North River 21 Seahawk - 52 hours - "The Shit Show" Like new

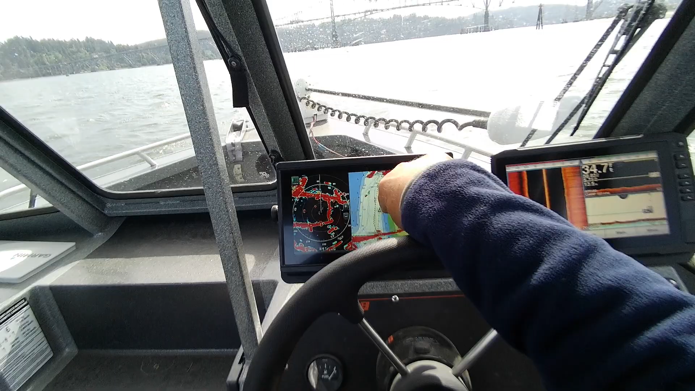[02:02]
so if I change this one it doesn't change this one over here and you can see the separation here's a pie pylons around the bridge boom boom and that's where you'd want to go dead center up there and it's about 77